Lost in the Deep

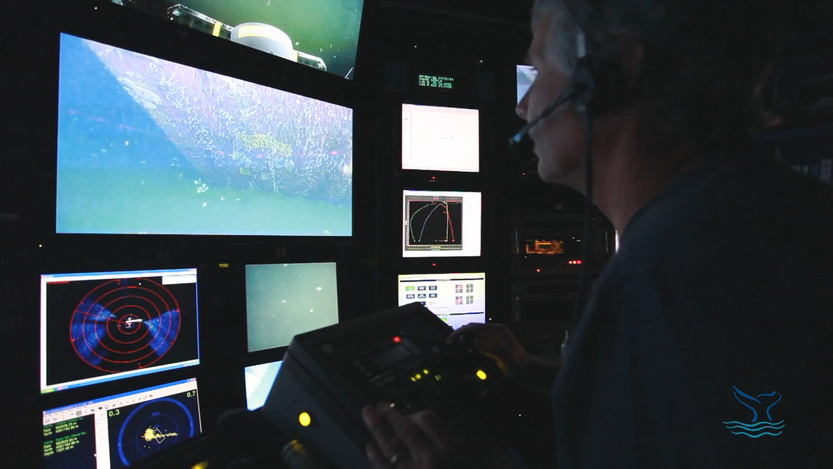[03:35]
pictures of organisms and we can also collect them and bring them back to the surface for study we can also take sediment samples with this remotely operated vehicle